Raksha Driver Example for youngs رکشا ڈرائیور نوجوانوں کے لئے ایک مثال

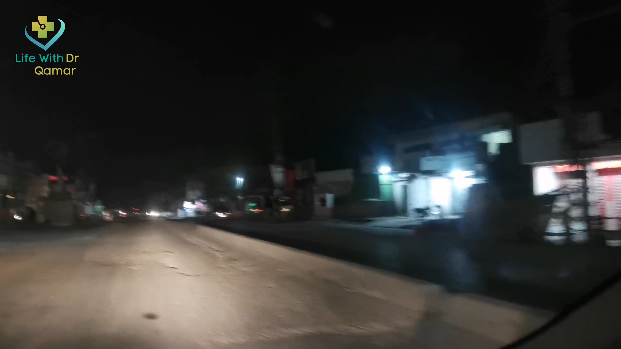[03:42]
دوستو یہاں سے فارغ ہوتے ہوئے مجھے ڈھائی بچ گئے اور میں ایک سنسان سڑک پر اپنے گھر کی طرف روا دوا تھا راستے میں میں نے بہت سے لوگ دیکھے جو چھوٹے چھوٹے ٹھئے لگا کے بیٹھے تھے ایک برگر
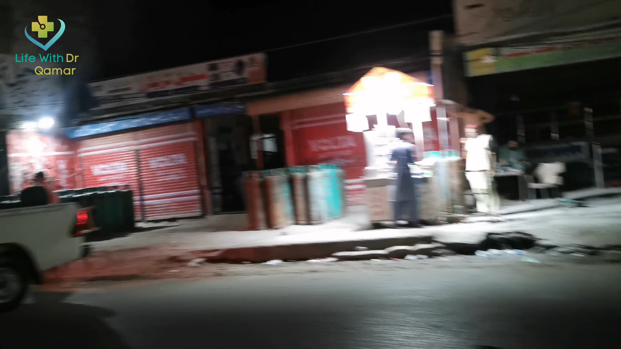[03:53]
والا بھی ٹھئے لگا کے بیٹھا تھا لیکن اس کے پاس کوئی گاک نہیں تھا ایک فروٹ کیریڈی والا بھی بیٹھا تھا اس کے علاوہ بھی میں نے چھوٹے چھوٹے
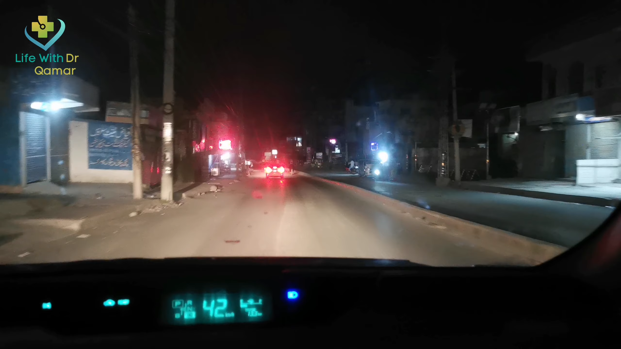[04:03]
ایسے کام کرتے ہوئے لوگ دیکھے جو کوئی سوڈا بیچ رہے اور کچھ ایسی
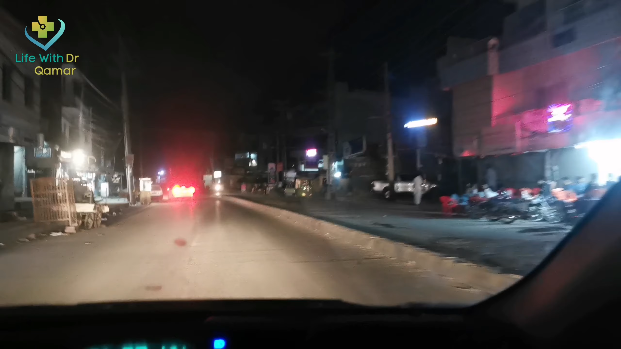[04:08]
چیزیں فروٹ جوسز وغیرہ دے رہے ہیں لیکن گاک نہیں تھے لیکن وہ گھر سے نکلے
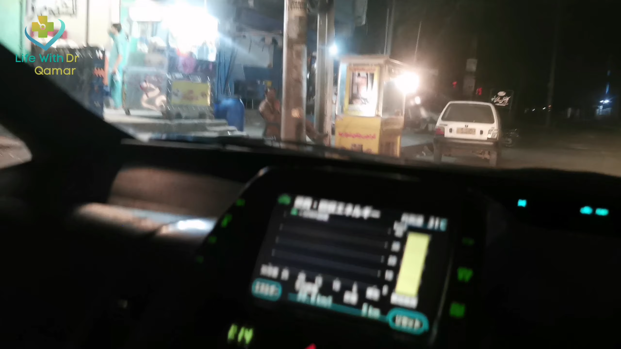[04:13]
ہوئے تھے کام کر رہے تھے محنت کر رہے تھے اور ایک وقت ایسا آئے گا کہ وہ ضرور کسی ایسے مقام پر پہنچ جائیں گے اور کامیاب ہو جائیں گے انشاءاللہ